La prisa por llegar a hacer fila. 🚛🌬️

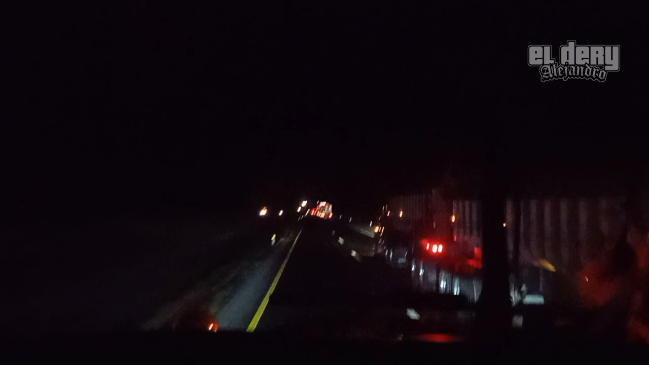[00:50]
Buena mañana ya. ¿Cuál es la prisa? La prisa por llegar a hacer fila al retén. Al retén de Quirunguawi. Aquí por la Internacional 15.